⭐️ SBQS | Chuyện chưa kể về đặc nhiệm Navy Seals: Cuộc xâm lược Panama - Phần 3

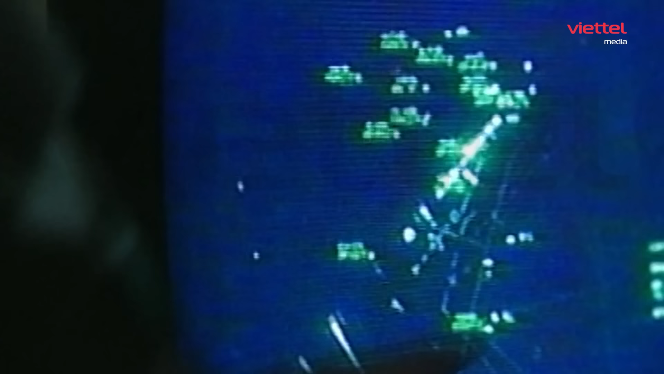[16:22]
Các máy bay vận tải hạng nặng C-5 và C-130 chuyên trở binh lính và thiết bị hạng nặng đã bị các radar phát hiện.